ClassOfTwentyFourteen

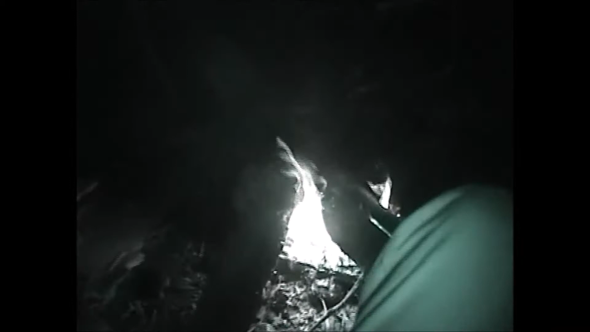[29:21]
Got that fire going right there. Got Chris over here. What's up, Chris? What's up? Oh, Shaveen? Help. Yeah?
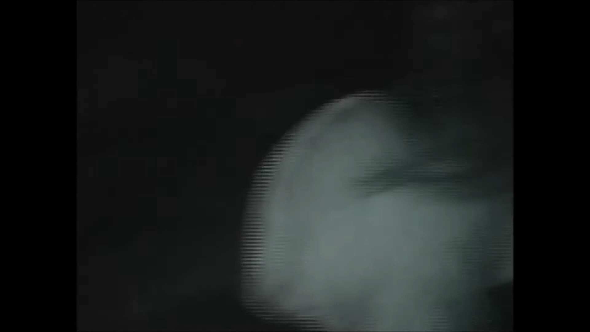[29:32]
Oh, I thought it was Marquise. Look at these people using their new technology phones. I got this boss-ass camera that has night vision. Uh-oh. Oh, it's Matt. Hey, Matt. Oh,
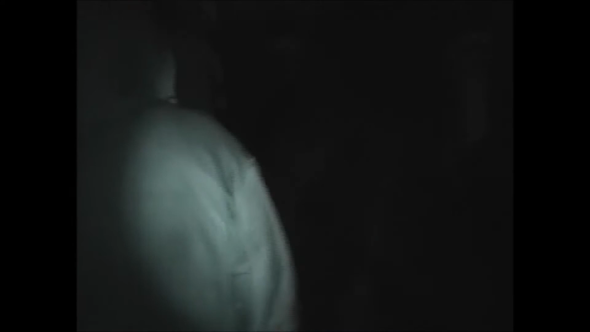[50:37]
What are you doing, Matt? It's not clear.